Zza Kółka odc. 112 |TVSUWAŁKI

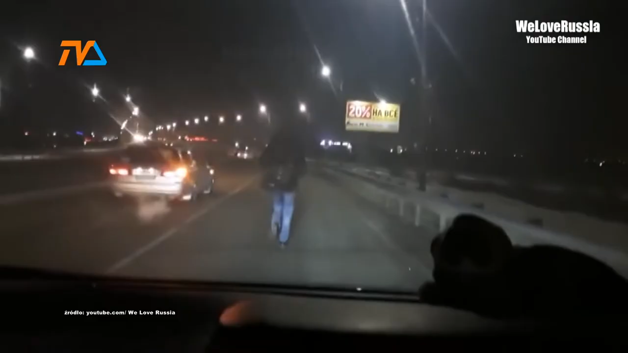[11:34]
Znalezione w sieci. To udziału dziennik. To uczestnik w dzienniku. Na moment on движuje po prawy polosie naszego nowego mozca. Skorost w obliczach około 5 km w ch. On jeszcze pritancuje. Widzimy, że prawy powełot skrócił, ja tak rozumiem. Tak, tak, tak. Kuczył prawy powrot i powiernął na prawo.